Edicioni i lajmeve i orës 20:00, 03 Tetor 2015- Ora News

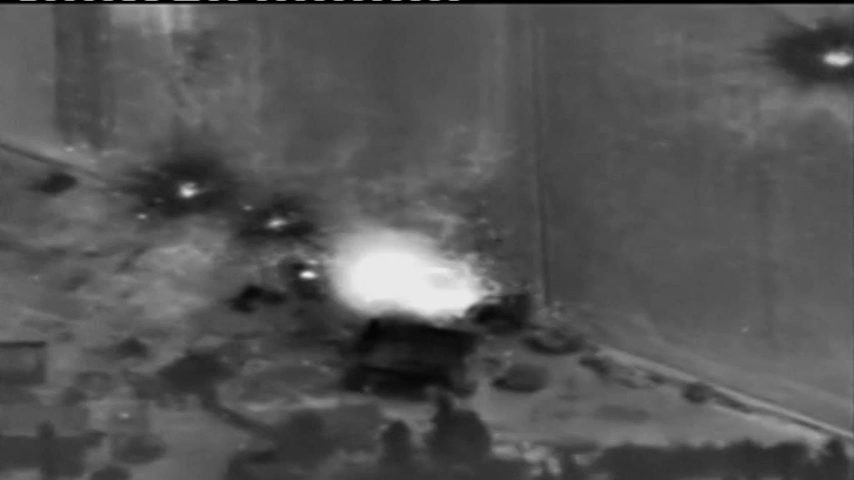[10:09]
Rusia deklaroi se avionët e saj luftarak kanë ndërmarr 20 fluturime në Siri gjatë 24 orëve të fundit,
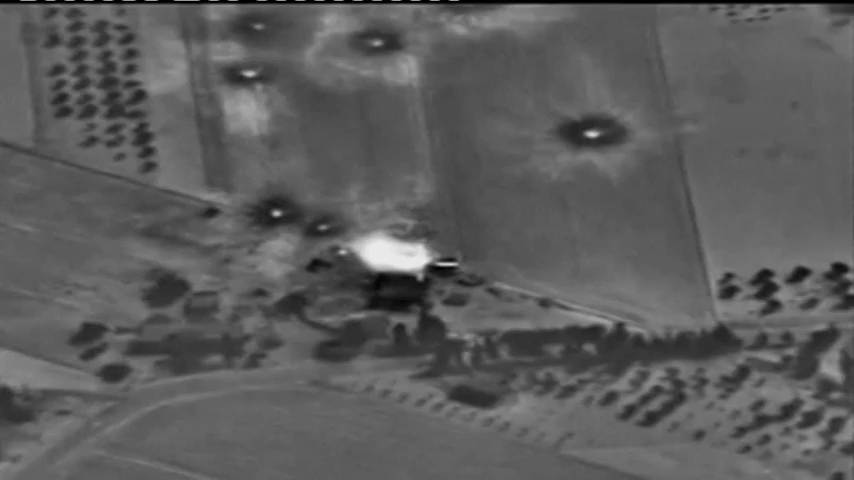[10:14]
duke sulmuar 10 shenjestra të militantëve të Shtetit Islamik. Ministria e Mbrojtjes së Rusisë ka njoftuar se sulmet kanë goditur një kamp stërvitor terrorist, përfshirë një fabrikë për prodhimin e jelekëve vetvrasës.